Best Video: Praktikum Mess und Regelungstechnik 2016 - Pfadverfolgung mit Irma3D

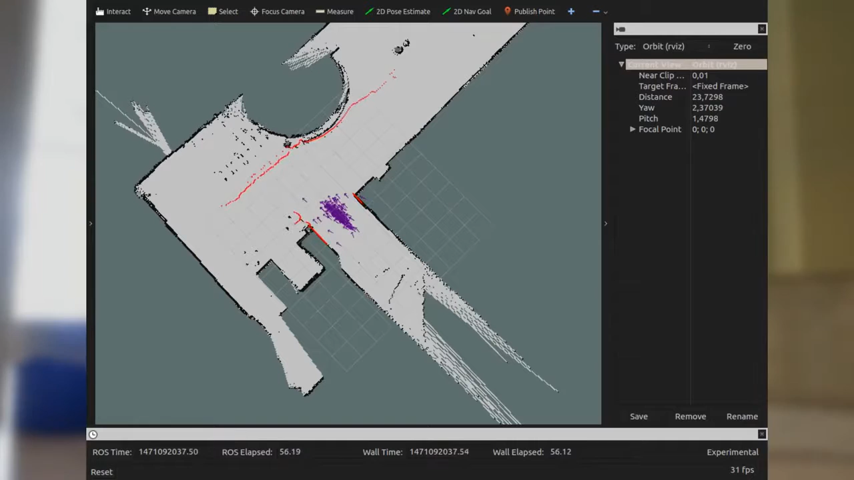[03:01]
der Position des Roboters auf der Karte, Hindernisse, die der Laserscanner erfasst und vieles mehr. Und das ROSPEC-Tool, mit dessen Hilfe können wir Topics wie zum Beispiel die Geschwindigkeit der Räder,
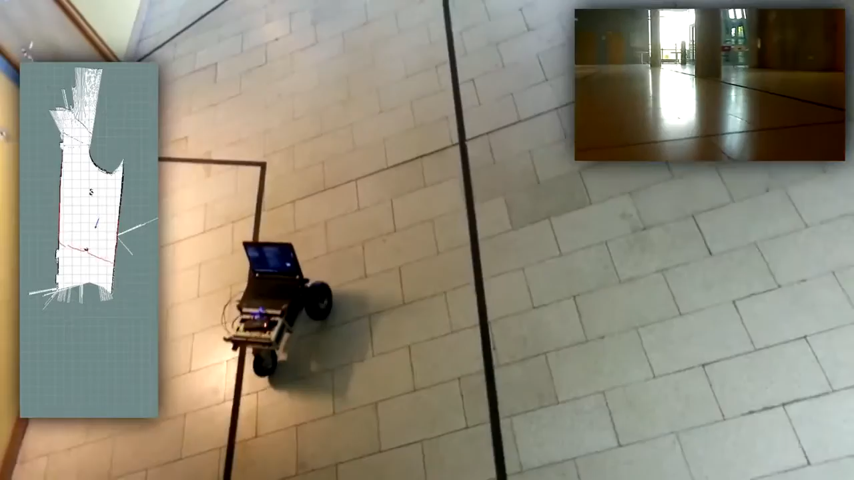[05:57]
Darum sieht es im Video so aus, als ob der Roboter autonom fährt. Dies sollte man nicht mit dem Regler verwechseln.
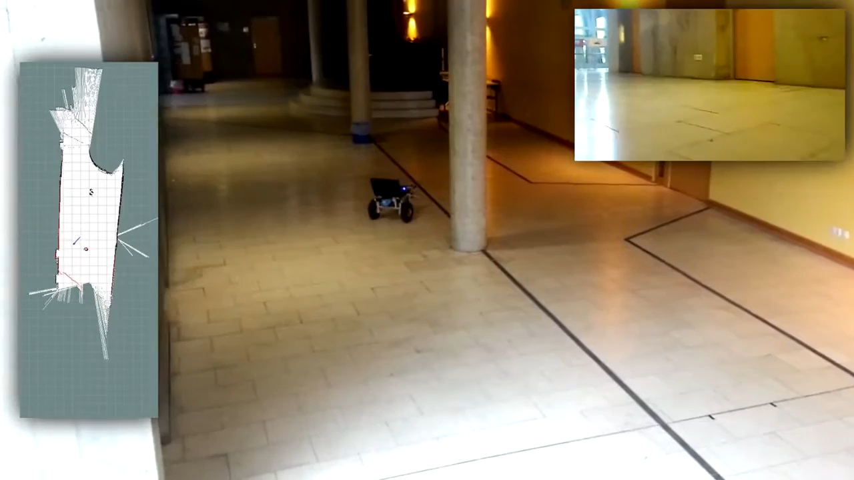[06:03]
Hier spielen wir mit dem ROSPEC tatsächlich nur die genauen Rädergeschwindigkeiten ab, wie wir es mit dem Gamepad zuvor gesteuert haben. Die Funktionsweise des Reglers stattdessen sieht so aus. Der Regler bekommt als Input eine Liste von Positionen und soll ihm diese Rädergeschwindigkeiten ausrechnen,
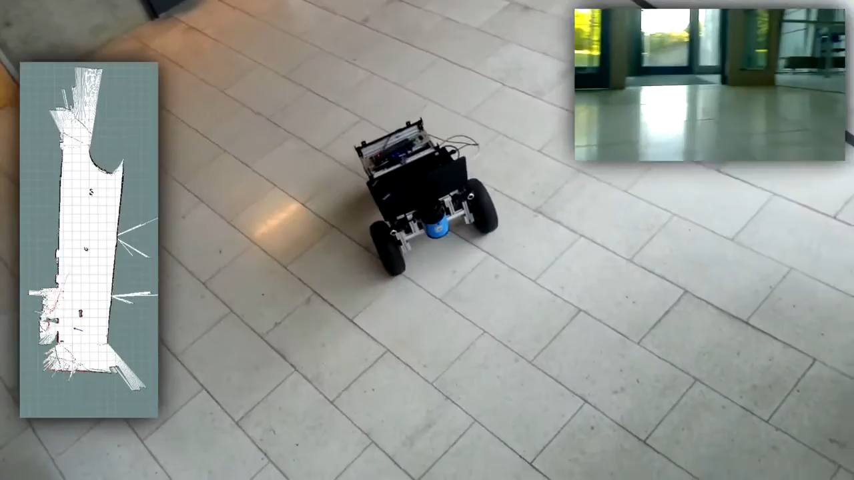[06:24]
die der Roboter haben soll, um die Positionen auf der Liste zu erreichen. Das ist auch so ziemlich der Grund, warum wir eine Karte erstellen. Damit der Regler an einem Roboter funktioniert, braucht es eine Möglichkeit, den Roboter in der Umgebung zu lokalisieren.
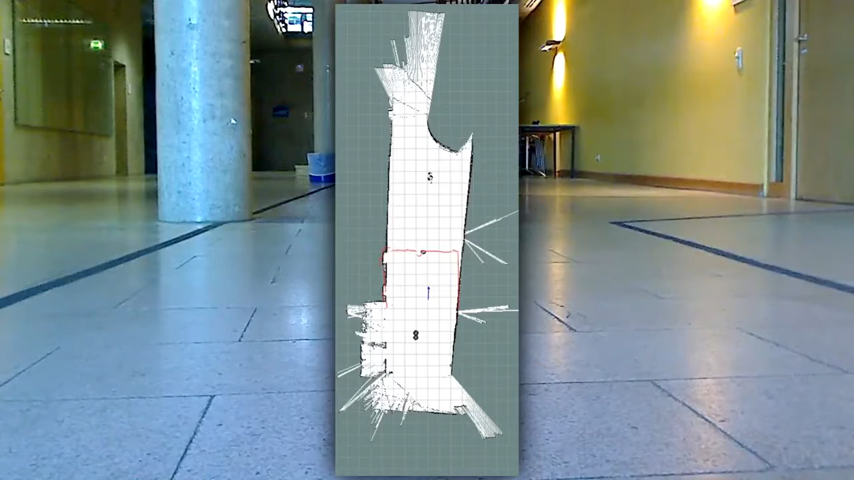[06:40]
In unserem Fall ist die Umgebung das Foyer im Hanggeschoss des Informatikgebäudes. Zur Lokalisierung werden zwei Möglichkeiten implementiert.